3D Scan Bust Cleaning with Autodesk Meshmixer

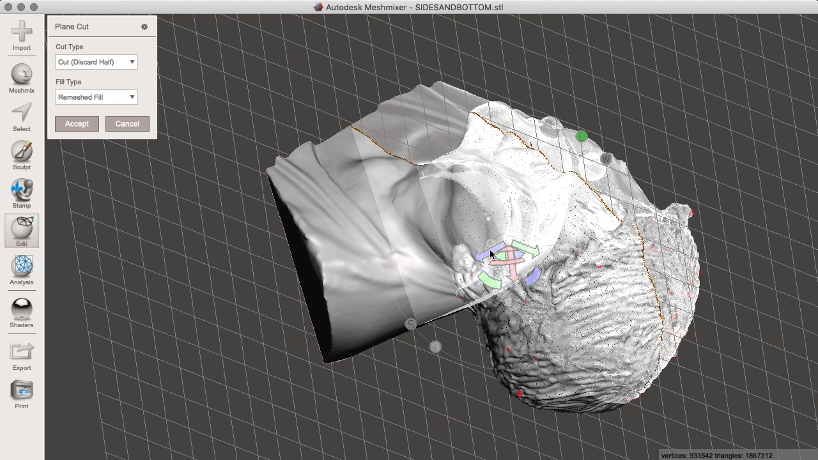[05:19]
Then drag that out to the edge.
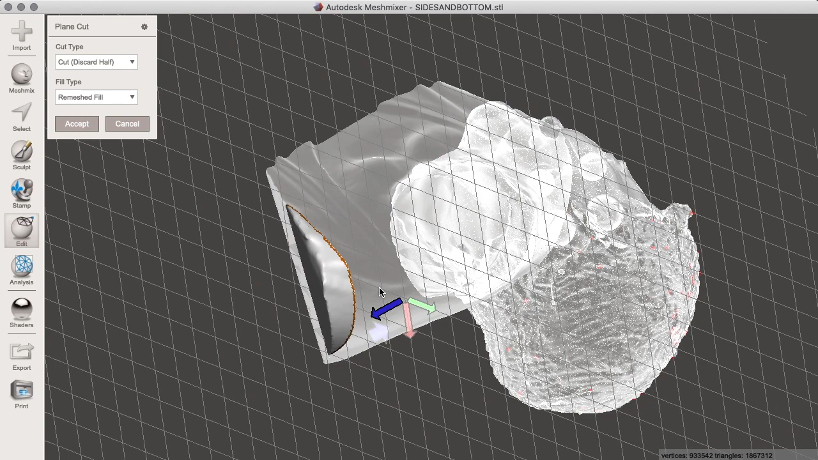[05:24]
There we are. Now you can see it is going to cut straight down and take away too much material.
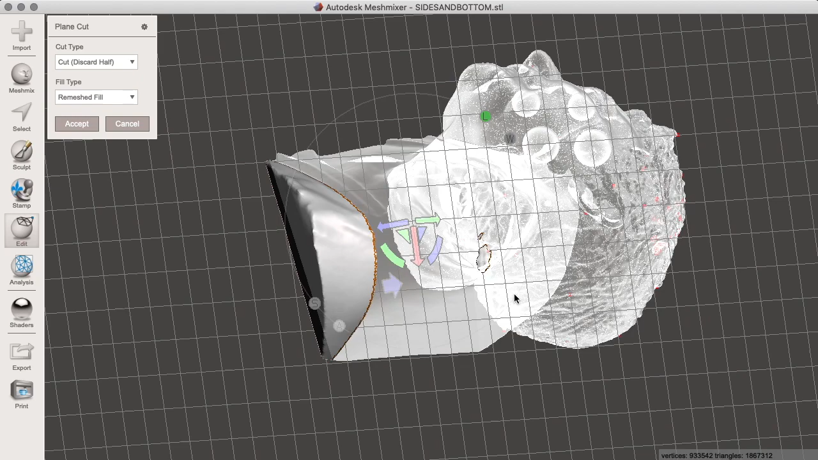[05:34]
So I am going to angle that until
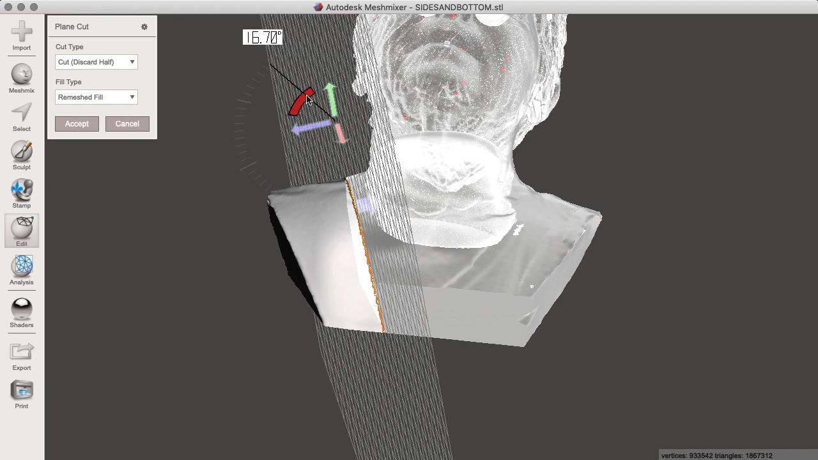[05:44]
I get it right.
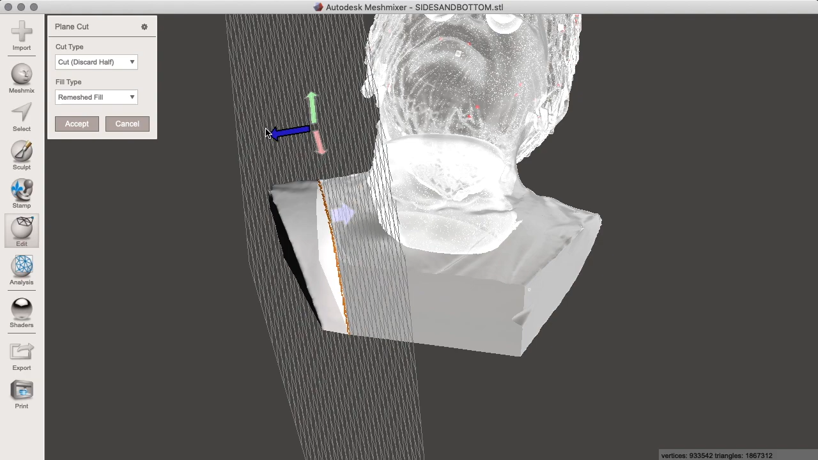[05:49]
Keeping as much of the model as I can.
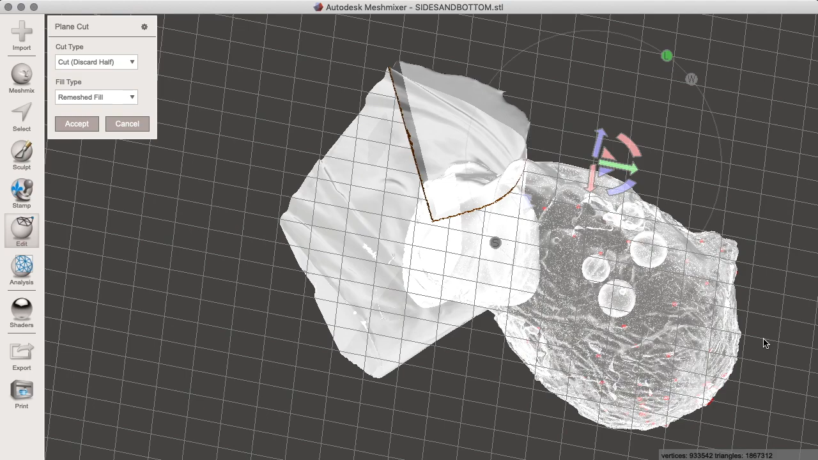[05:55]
I am going to reverse that again.
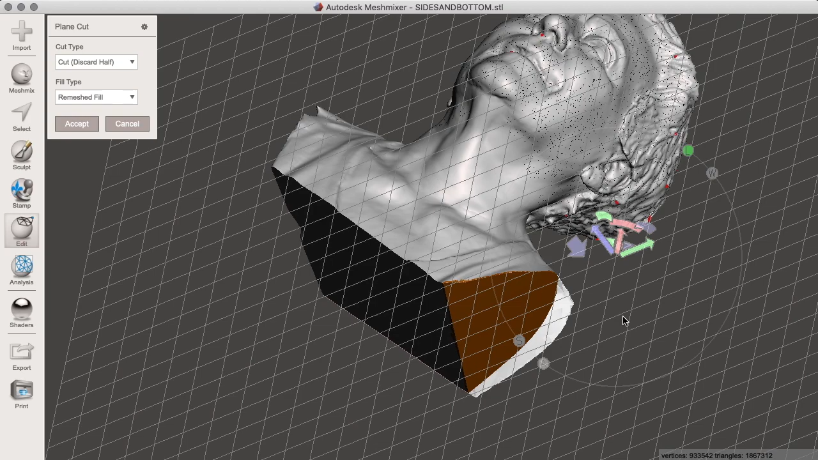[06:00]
So I can see that we are keeping the bust.
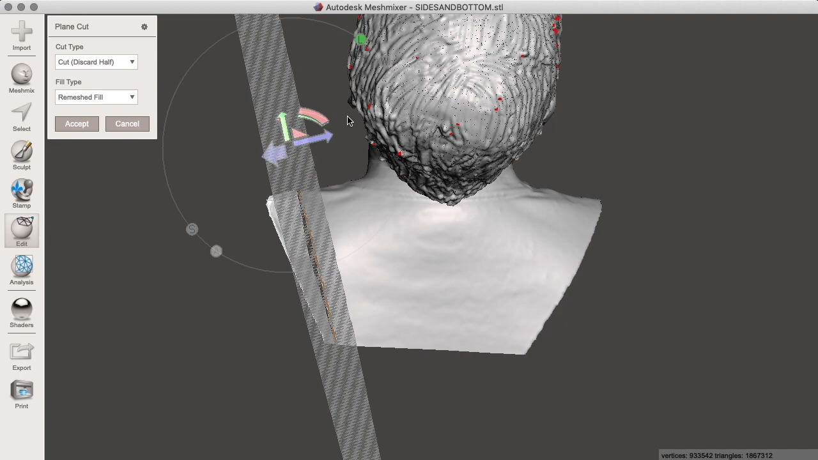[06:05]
Cutting off the shoulder.
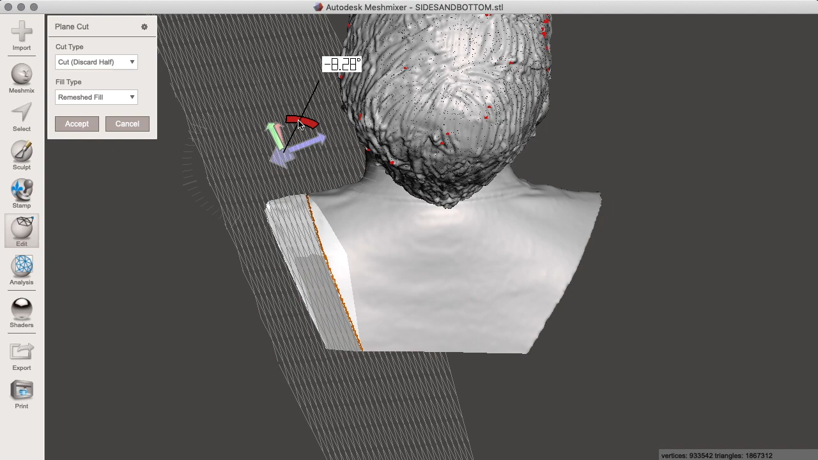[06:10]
I want perhaps a little more of an angle there. So I can check.
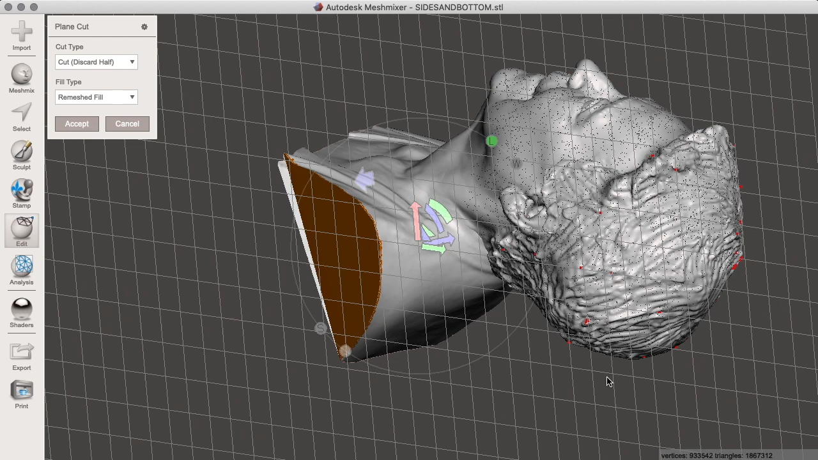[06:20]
Ok so let's give it a little bit of the green. Not too much.
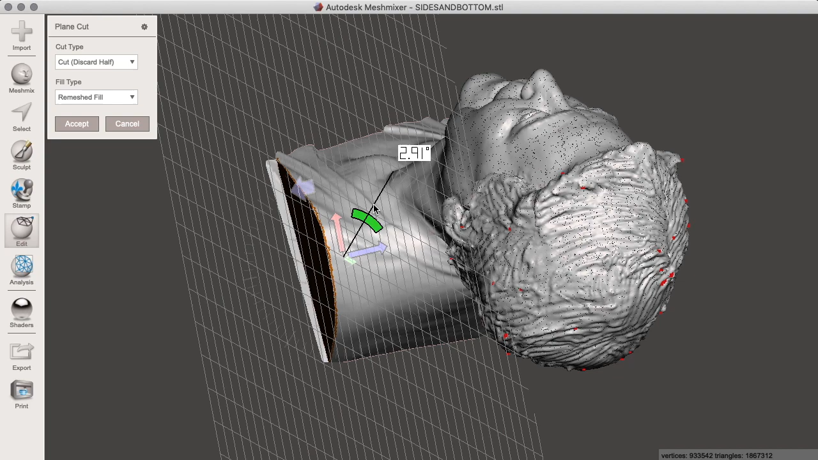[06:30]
Cutting off the edge. That's good. And then bring it up to the edge. And if you are happy with that.
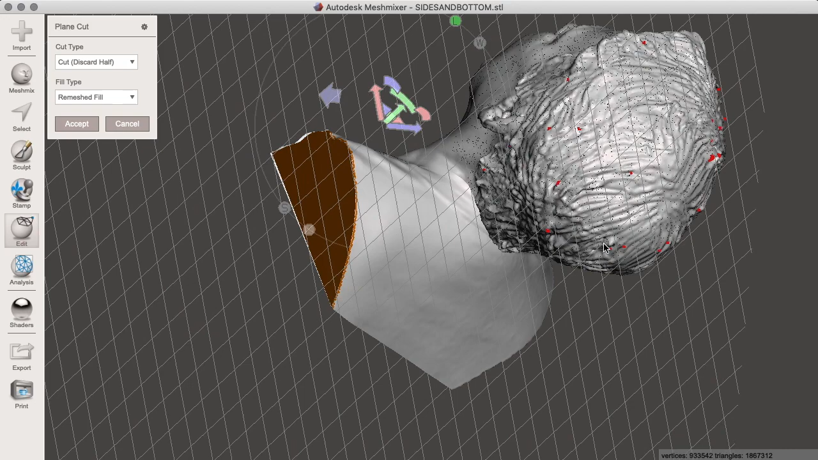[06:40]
You can accept. And there we have a much more attractive edge.
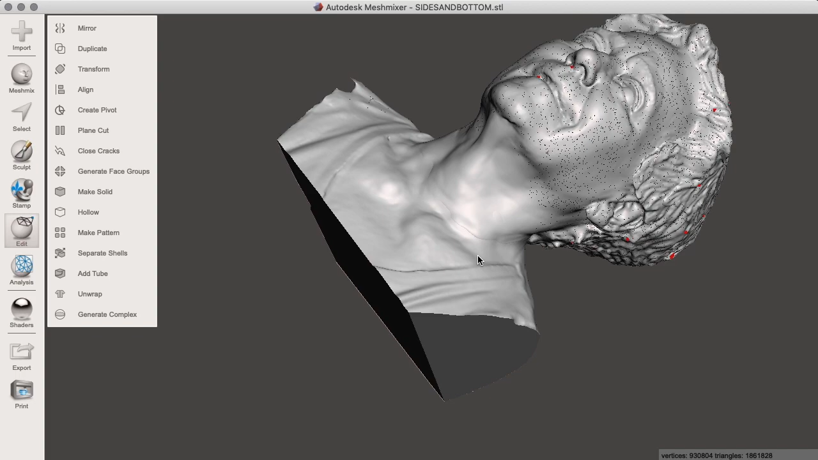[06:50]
And I can repeat the same for the other side. Now MeshMixer is good for all sorts of cleaning.
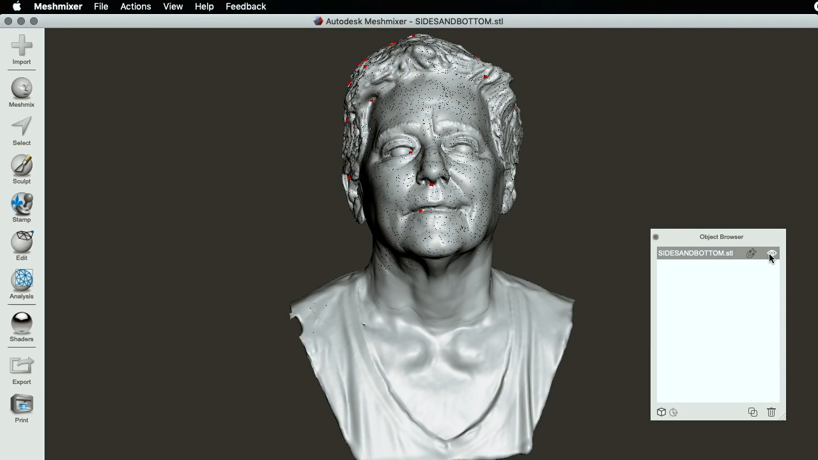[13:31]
What's. Going on with this object. Click the eye. To get. An x-ray view. And here we can see.
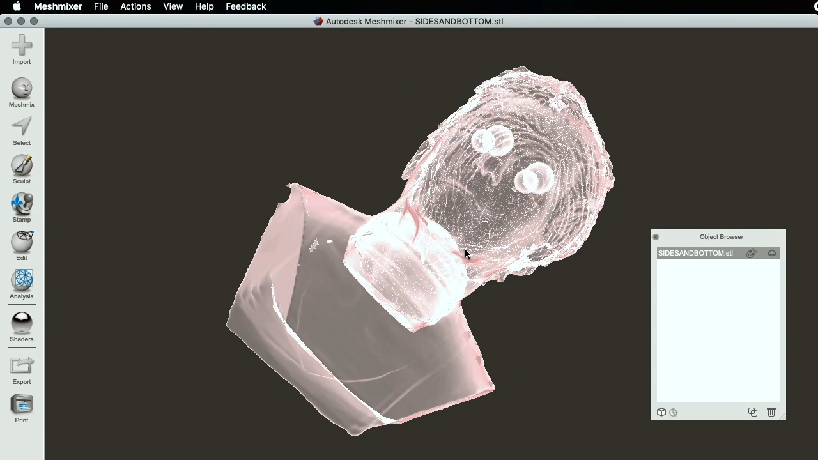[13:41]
There's some things going on. We have something going on with the neck. So the head is one object. The bust is another object. And.
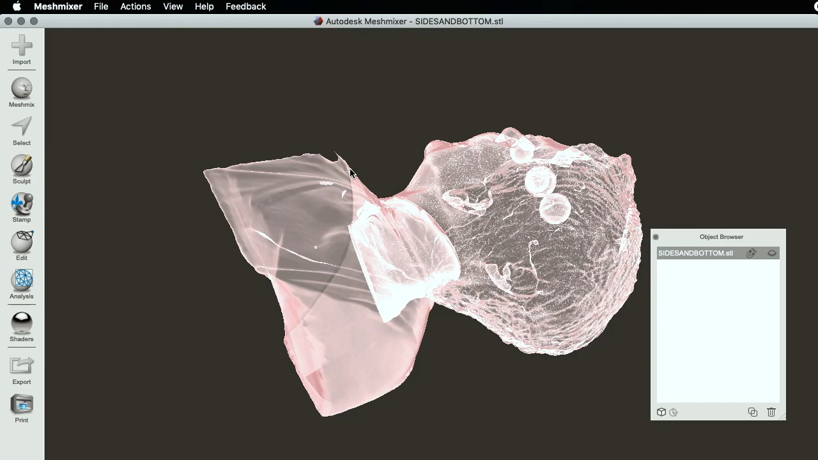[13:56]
There seem to be two sets of eyeballs. The set which we can see.
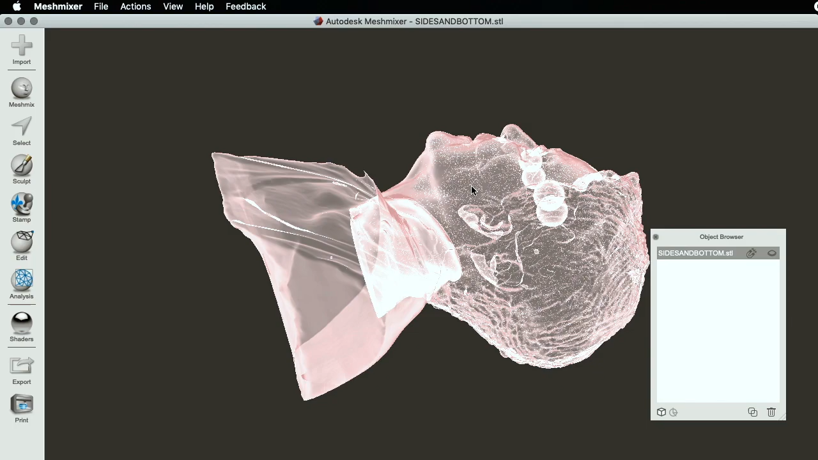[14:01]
And another set inside. So. You can actually combine.
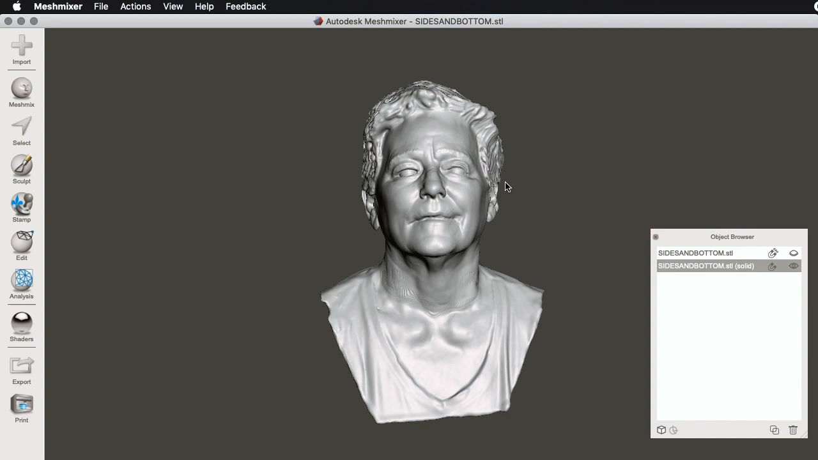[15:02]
We now have. A new version. A solid version. As you can see in the object browser. While keeping the original version. There doesn't seem to be any. Real loss. In quality.
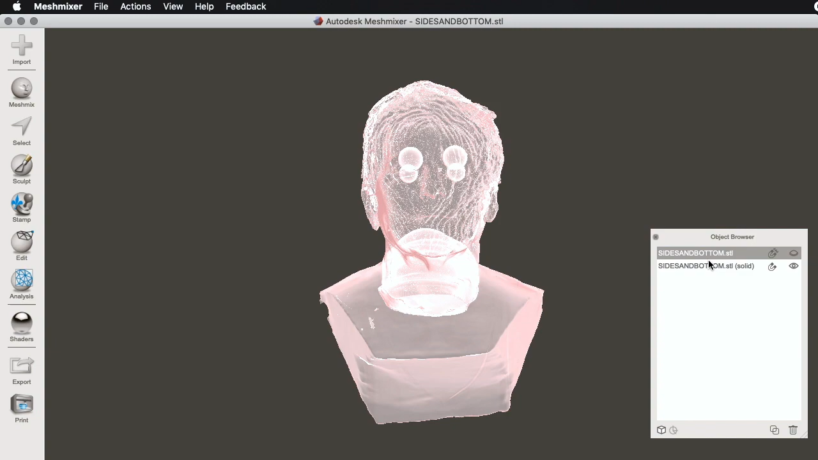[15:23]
So. However. We can see. There's some. Lines. Which have been created. Around the neck. Where this joint.